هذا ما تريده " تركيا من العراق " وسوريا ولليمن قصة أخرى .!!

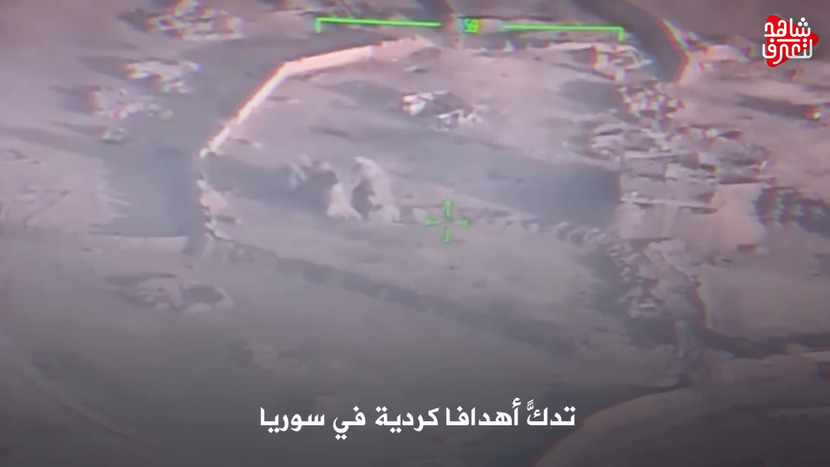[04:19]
وكانت الاهداف تتمثل بمعسكرات ومخزن ذخيرة ومنازل تتوسط مرمى النيران